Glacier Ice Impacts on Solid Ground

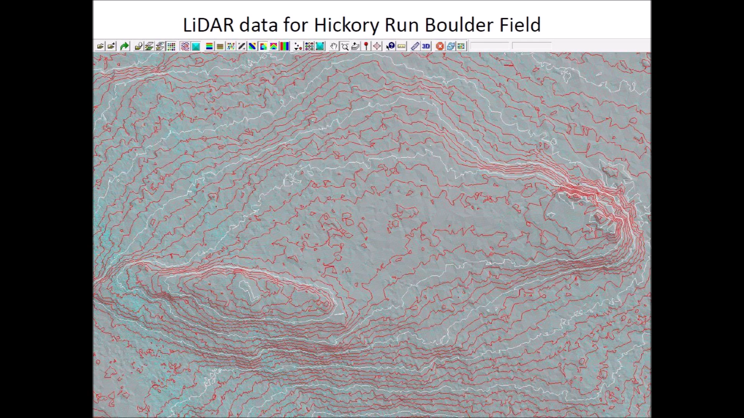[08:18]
One displayed mode shows the Hickory Run Boulder field with topographic contour lines. Another displayed mode shows the topography and the location of the laser pulses as little blue dots. The information associated with the LiDAR dataset indicates that the pulse spacing is 1.8 meters.
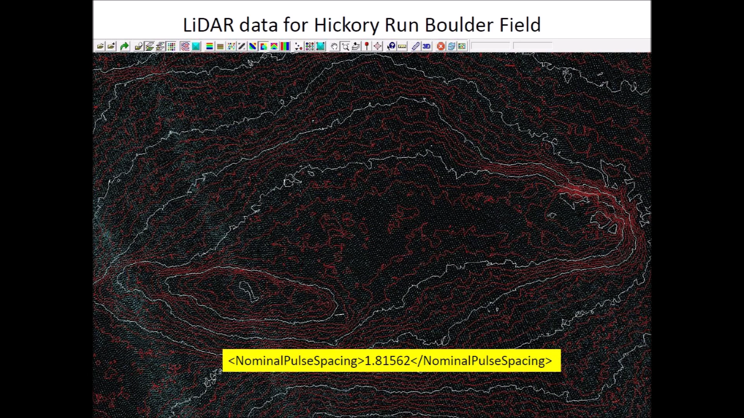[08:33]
This means that it will be very difficult to discern details of the 10 meter features that we are interested in. The LiDAR visualization of the Hickory Run Boulder field available from the U.S. Geological Service does not have enough resolution to see the 10 meter features. Using a graphics editor, we can improve the contrast.
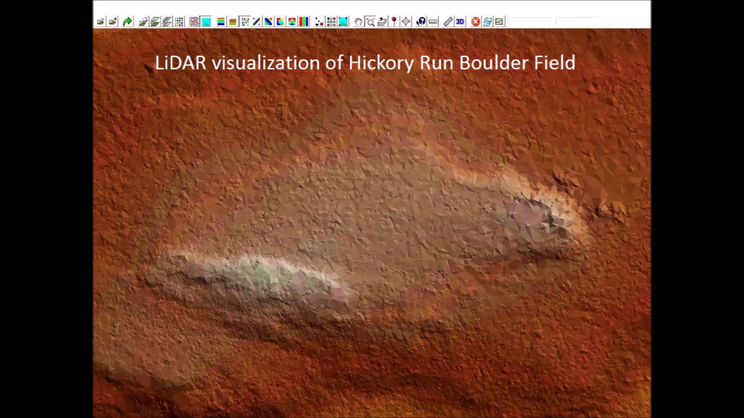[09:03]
This makes it possible to see an elliptical feature with the proper orientation to be a Carolina Bay. The elliptical feature is not well defined and may just be the result of wishful thinking. What are these discolored circular areas? Is this evidence of glacier ice impacts on the hard surface?